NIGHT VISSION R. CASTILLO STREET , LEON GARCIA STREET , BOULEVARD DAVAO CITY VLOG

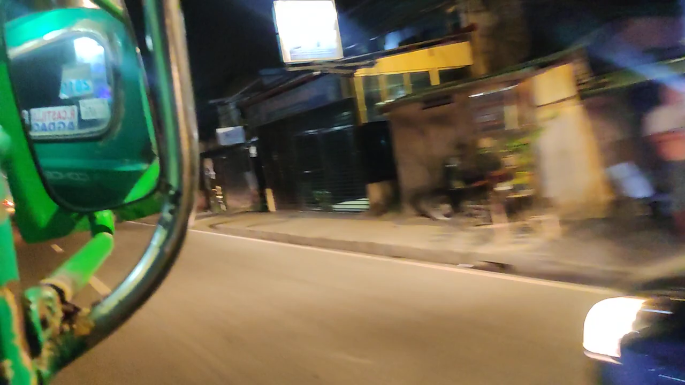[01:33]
Arcastillo, Obalde, mga ganyan, mga pilayo So, shoutout sa mga taga rito, sa mga taga Jerome, taga Agdao, Obalde, Pilayo
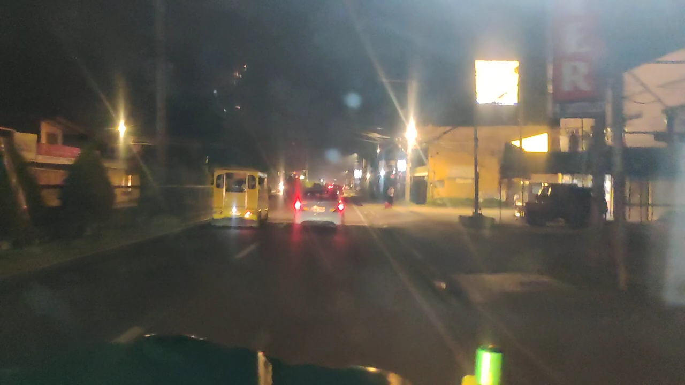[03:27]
Itong kalye na to Ah, our Castillo Abilio
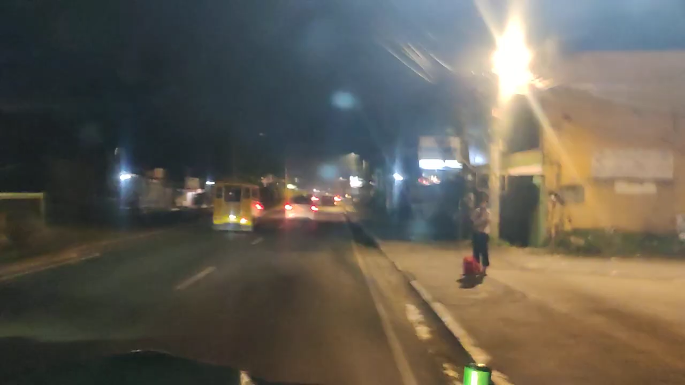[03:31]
Ito yung ano Yung Ah, daan Pag galing ka ng Bolivar Papuntang Sa Asa Sa Asa 10, 11, 12, and 13
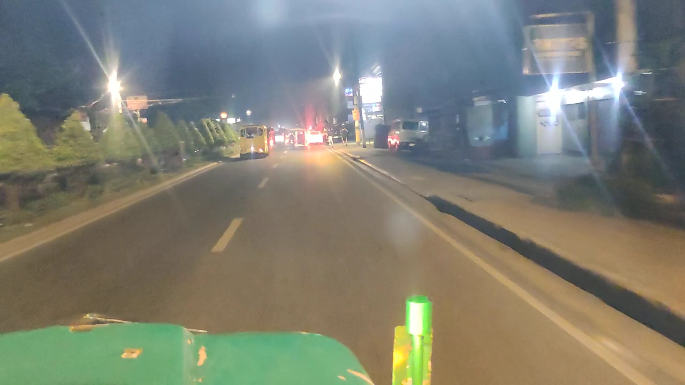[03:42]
Tapos Ang pangalawa namang daan Pagpupunta ka ng Sa Asa Pwede rin dumaan sa May Kabagyo Ah J.P. Laurel Tapos dun Aracastillo ulit crossing So, ito yung papuntang Holy Cross Holy Cross of Agdao So, shoutout sa mga taga Holy Cross dyan
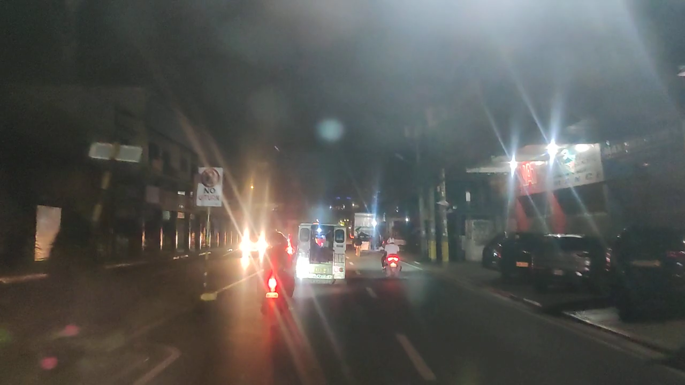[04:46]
yun dadaan na tayo sa flying over ag daw
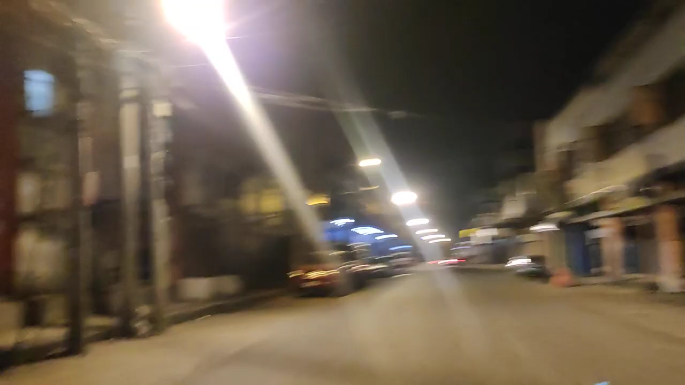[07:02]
yun Monteverde ay Monteverde ba yun tama
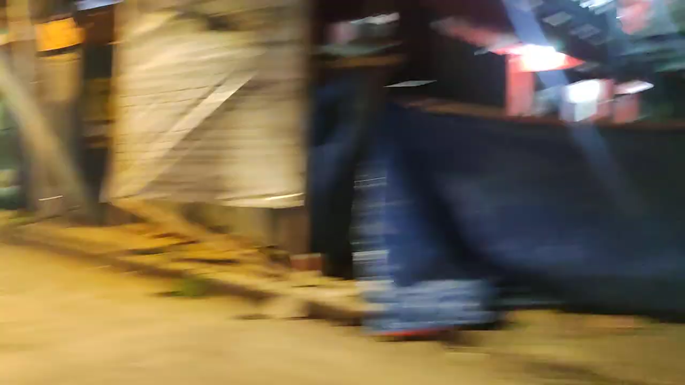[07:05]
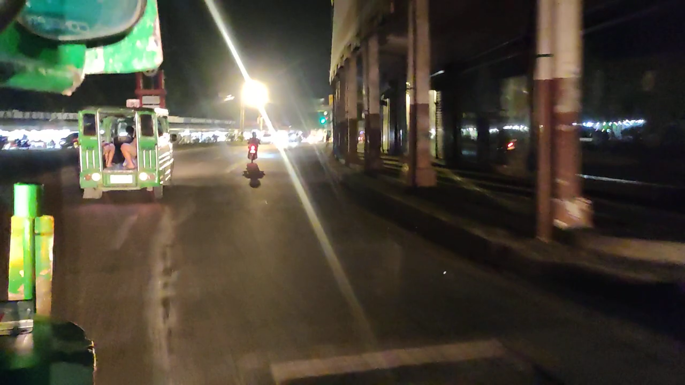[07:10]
Monteverde dun matatagpuan ng ano ang Chinese fire trucks magsaysay association oyanggore come on magsaysay avenue